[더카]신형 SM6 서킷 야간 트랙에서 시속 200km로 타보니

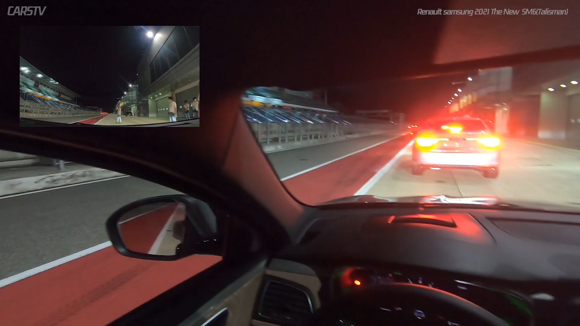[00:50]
이 배불로 하시면 됩니다. 우측 깜빡하고 출발하시고요. 여기는 피트로드라고 해서요. 규정속도가 60km로 변화치게 하시면 되고요. 여기서 내리막으로 진입을 하게 되실 텐데 인제스피디움 같은 경우는 총 19개 코너로 3.9km가 9km로 만들어져 있고요.
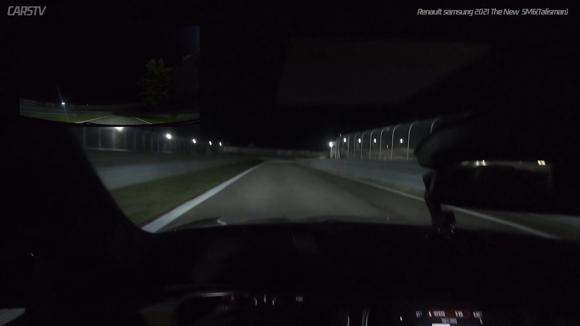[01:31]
최고점하고 최저점하고 높이 차이가 좀 있다 보니까 한 바퀴 돌아보시면 아시겠지만 내리막에 딱 나왔을 때 그게 블라인드 코너가 돼서 굉장히 위험하거든요. 주의하시면 주행에 크게 문제는 없으실 거예요. 하시진 않죠? 아니요. 아니요. 말 섞인 많이 탔습니다. 알겠습니다. 지금 LED 매트릭스 램프가 달려있는 거죠? 네 맞습니다. 쌍라이트를 켜시면 저는 쌍라이트를 켜졌다가 앞에 차량이 있거나 밝은 데가 되면 쌍라이트를 꺼지는 줄 알았는데 그게 아니라 가운데만 낮아지고 옆에가 번져서 올라온다고 말씀해 주시더라고요.